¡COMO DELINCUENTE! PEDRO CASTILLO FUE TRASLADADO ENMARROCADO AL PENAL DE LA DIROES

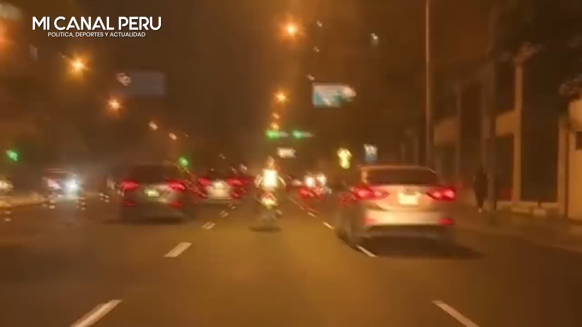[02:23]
El exmandatario salió por el Girón Chota, entró a la avenida Bolivia, ahora está en la avenida Tacna. Bueno, por la ruta que están siguiendo, sí, el camino es el RIMAC. Sí, el camino es el RIMAC, claramente. En efecto. Sí, sí.
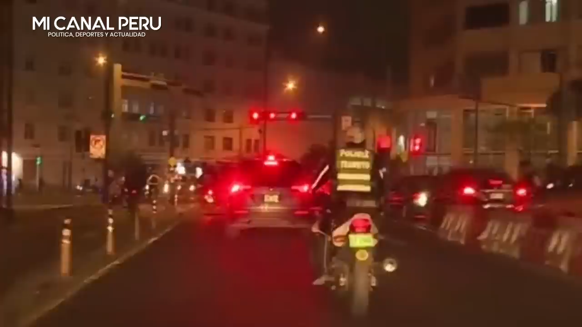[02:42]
Recién estás entrando a la avenida Tacna. Acabas de dejar Garcilaso de la Vega y ahí estás entrando a la... Ahí está la avenida Tacna, correcto.
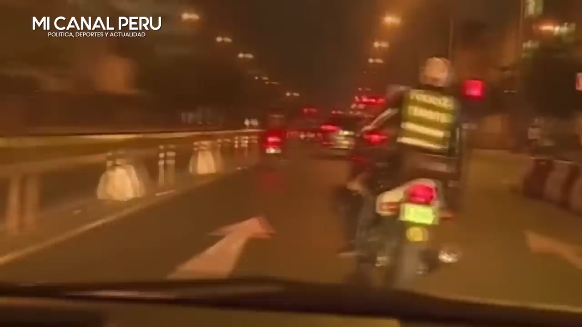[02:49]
Sí, es el RIMAC. El destino es el RIMAC, claramente. Podría ser a Los Cibeles, ¿no? Es lo más probable, Jaime. Hay más de 50 policías en motos y en patrulleros, acordonando al expresidente Pedro Castillo. Estamos muy cerca de él, tratando de acercarnos lo más posible, en realidad. Es muy difícil.
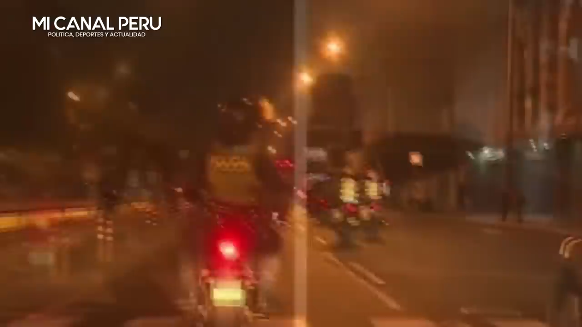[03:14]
Por supuesto, aquí tenemos un extraordinario equipo, a Luis Zacarías con la cámara, tratando de tener la imagen. Y a... Víctor. Habrá un Marrique al volante para tratarle acercándonos lo más pronto posible, Jaime.